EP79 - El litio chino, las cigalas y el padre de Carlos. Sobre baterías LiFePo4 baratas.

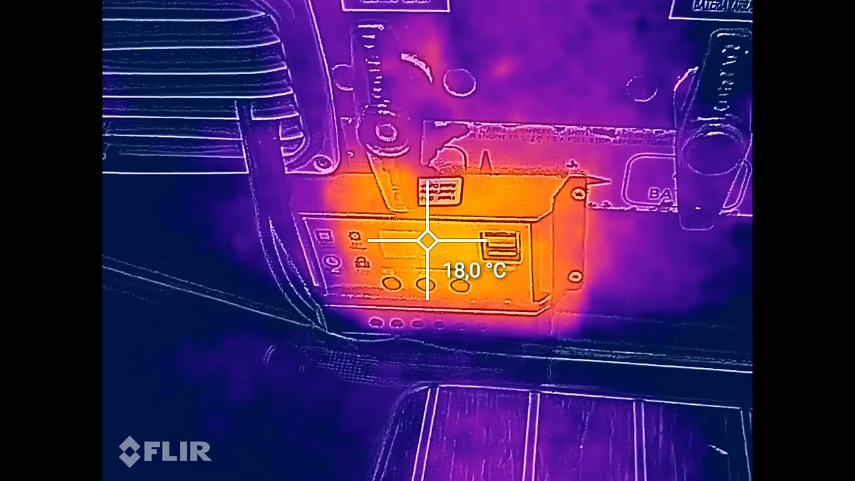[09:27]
On screen: spot 18.0°C
No sé cómo sobrevive la gente que no tiene cámara térmica en el móvil, que alguien me lo explique.
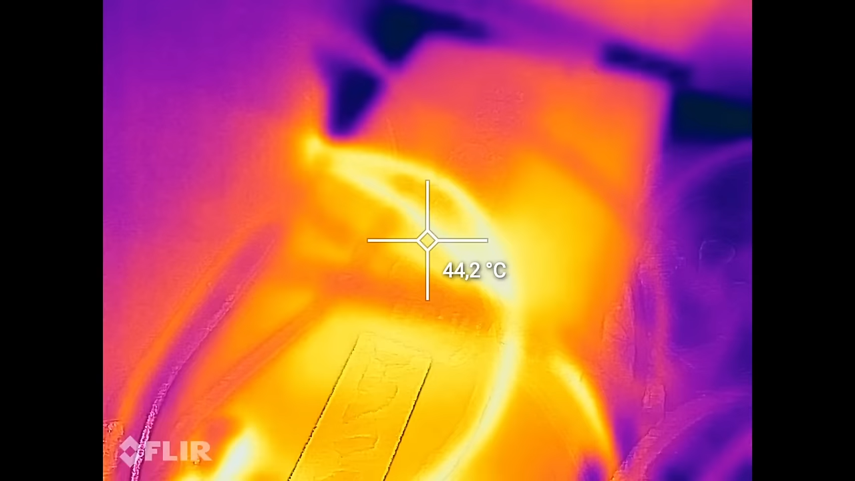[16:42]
On screen: spot 44.2°C
La hemos estado descargando casi al límite durante más de 3 horas seguidas y la batería se ha acalentado un poco,
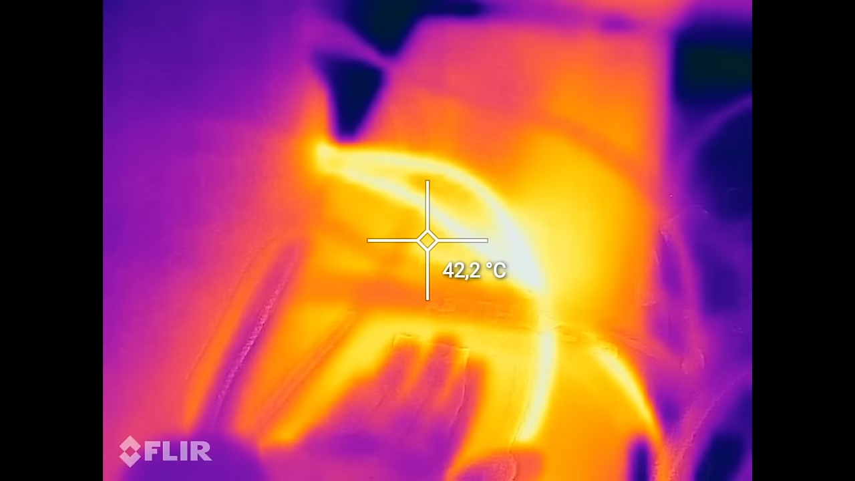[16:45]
On screen: spot 42.2°C
del orden de 50 grados.
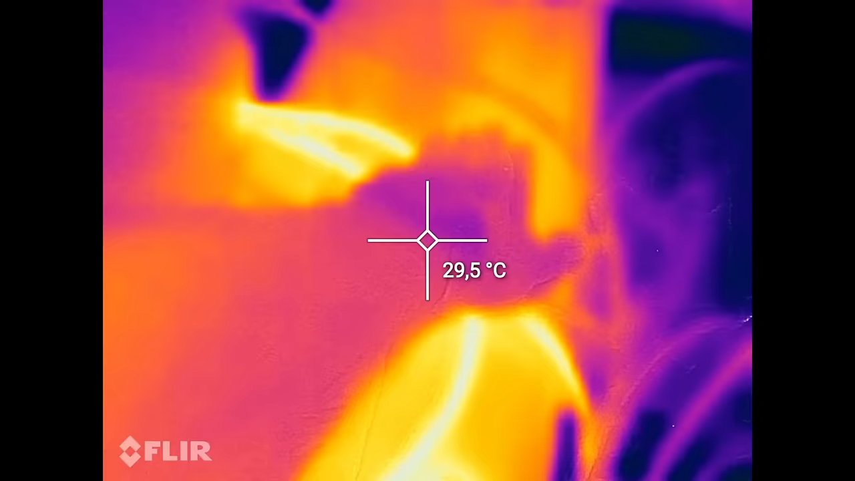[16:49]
On screen: spot 29.5°C
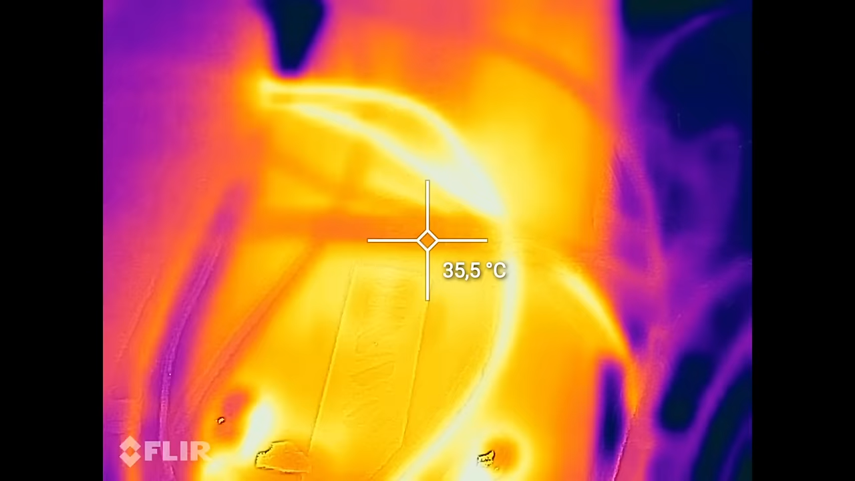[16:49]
On screen: spot 35.5°C
Pero todo muy controlado y dentro de los límites razonables para haberla sometido a este tipo de descarga. Todo parece haber ido muy bien.
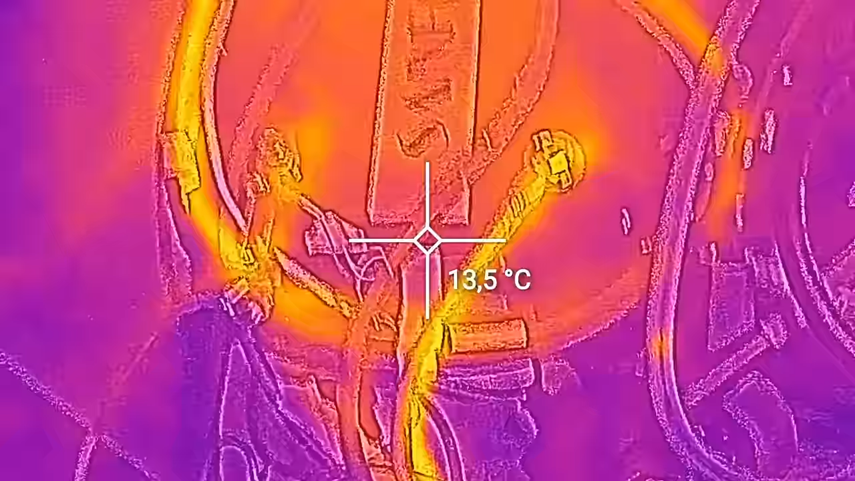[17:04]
On screen: spot 13.5°C
Y a ese ritmo la verdad es que no se calienta lo más mínimo.